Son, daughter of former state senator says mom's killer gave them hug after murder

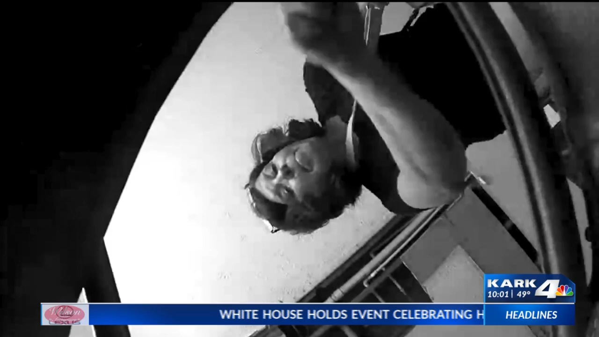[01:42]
Another batch of documents expected to be released in the near future, but in what we have right now tells a big chunk of the story from O'Donnell selling the late senator's gold to surveillance video of O'Donnell holding a knife that you're seeing here.
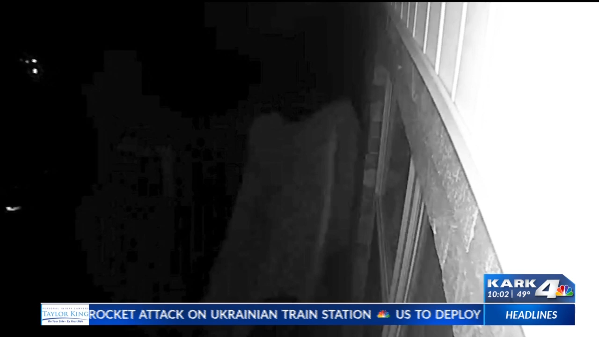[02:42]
Law enforcement at first thought there could be two people under this sheet going back into the late senator's home.
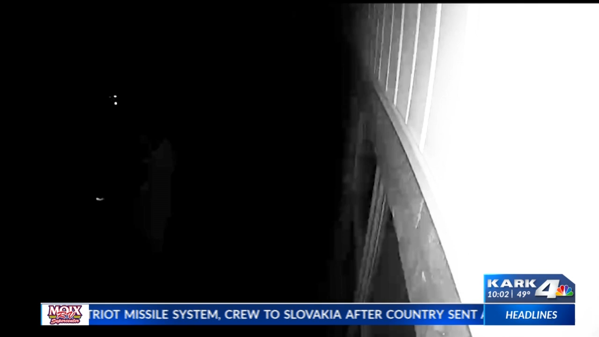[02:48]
The Randolph County Sheriff confirms they've determined through digital evidence there was only one person under that sheet.